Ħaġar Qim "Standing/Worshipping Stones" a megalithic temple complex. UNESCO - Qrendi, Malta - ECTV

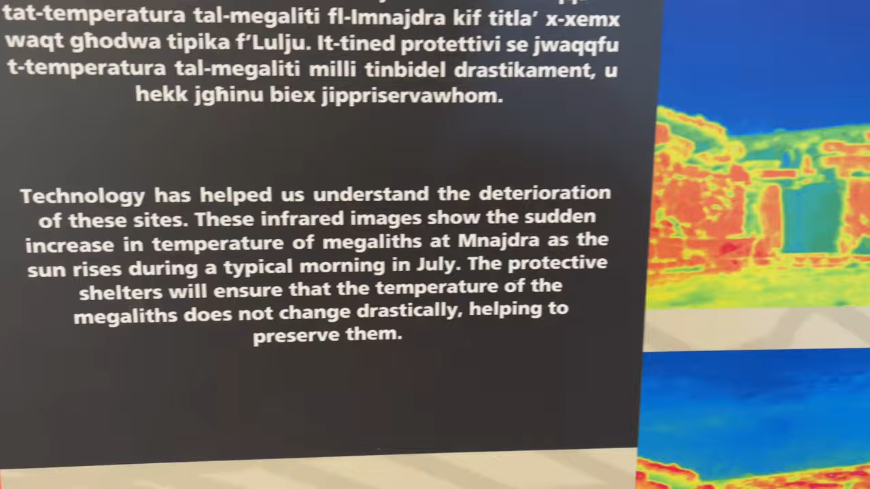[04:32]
Okay. Wow. So you can see that certain stones get hotter. That's kind of cool.